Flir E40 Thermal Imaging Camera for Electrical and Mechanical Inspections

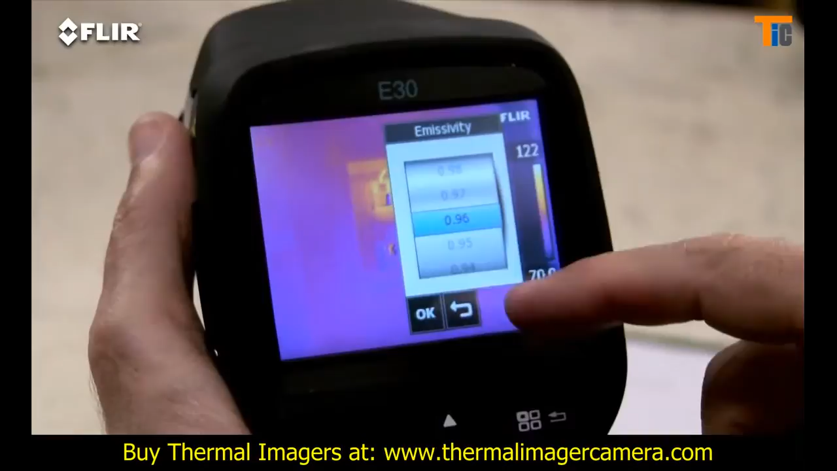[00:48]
Plenty of color palette choices for the best definition.
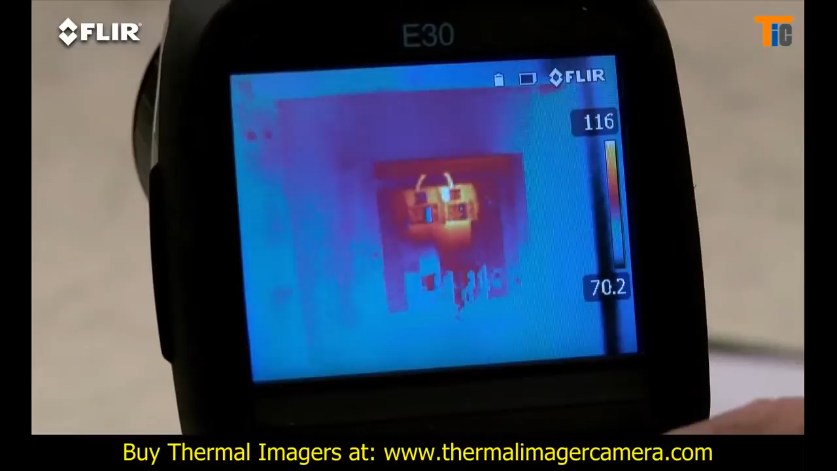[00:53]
A moveable spot meter, area box and so on.
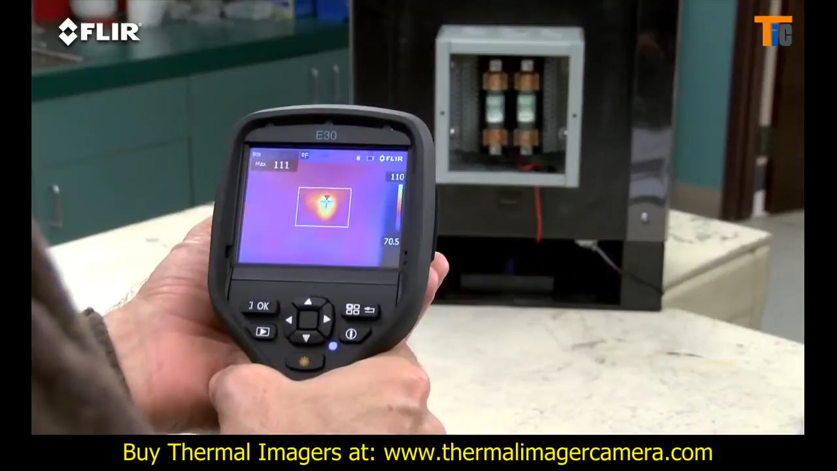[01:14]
Very important for detecting accurate temperatures. E-Series has interchangeable lenses too.